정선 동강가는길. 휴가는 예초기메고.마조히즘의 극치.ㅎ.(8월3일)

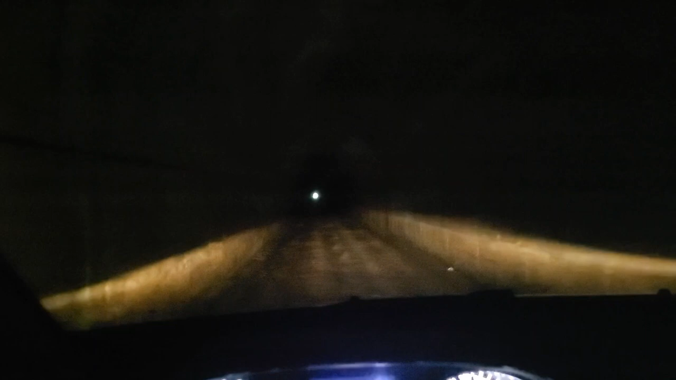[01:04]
이게 아주 옛날부터 있었던 그 터널이고요. 한겨울에는 이용을 못 하는데, 그러면 왼쪽에 아주 높은 산을 하나 넘어야지 돼요. 재밌는 곳입니다. 뒤에도 한 대가 쫓아오고요.